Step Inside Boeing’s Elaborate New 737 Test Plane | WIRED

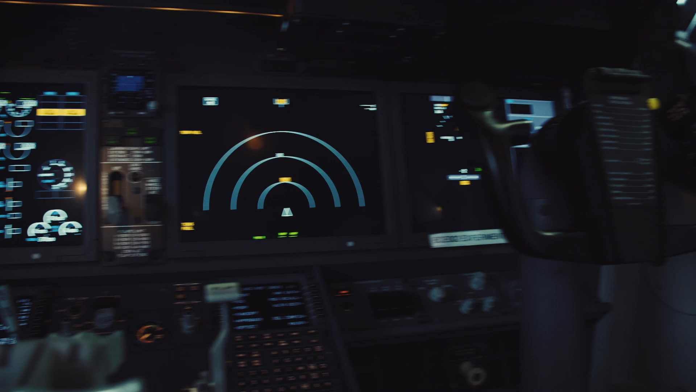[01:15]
This is really giving you that kind of Tesla look, isn't it? With a giant flat screen all the way across the front of the cockpit.